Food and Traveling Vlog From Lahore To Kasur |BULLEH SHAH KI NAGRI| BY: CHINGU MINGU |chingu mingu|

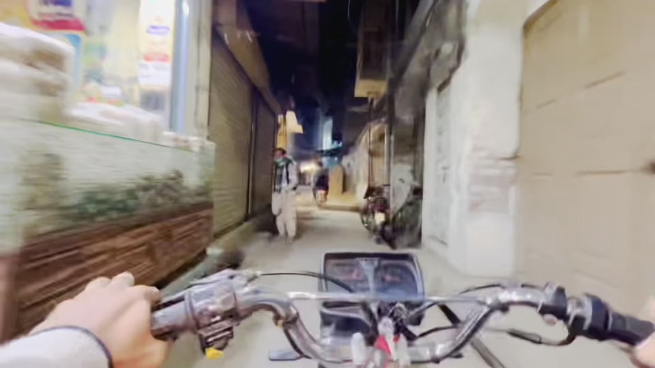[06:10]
क्यों, ये देख लो, बहुत ही मुश्किल रास्तों पर सफर करने के बाद और गलियां छानने के बाद आखिरकार हमें जावेद की मछली वाली दुकान मिल ही गई।